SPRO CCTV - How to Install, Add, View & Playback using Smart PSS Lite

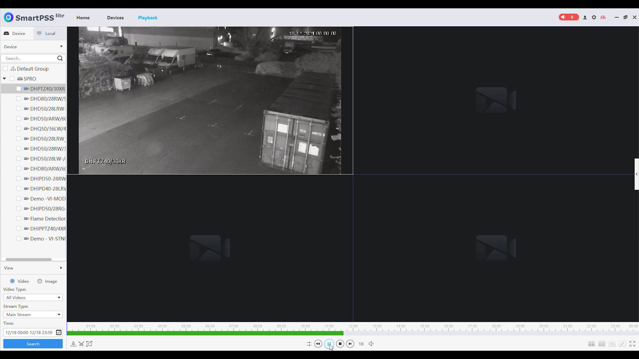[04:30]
Double click on the view to enlarge the image. This concludes our brief overview of SmartPSS Lite.